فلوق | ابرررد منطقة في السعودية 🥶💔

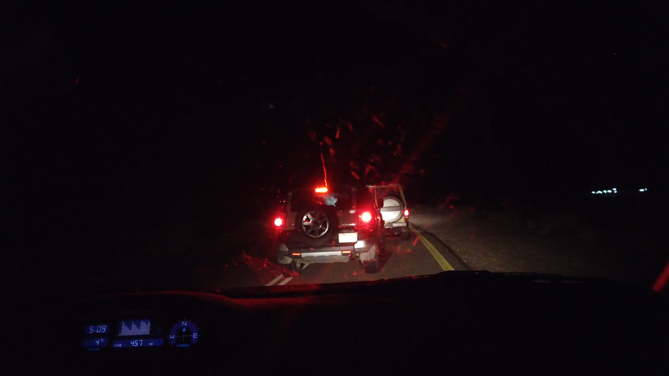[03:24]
فروض الطريق ذا ما حد يتجاوز، تخيل لو في سياره هنا الان على طول صقع.
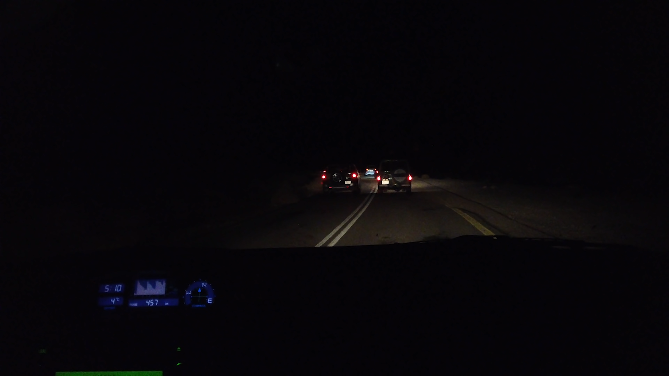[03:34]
طبعا احنا الحين دخلنا طريق علقان، ما شاء الله تبارك الله جدا زحمه، واعتقد ومتاكد 100% ان علقان جدا جدا زحمه.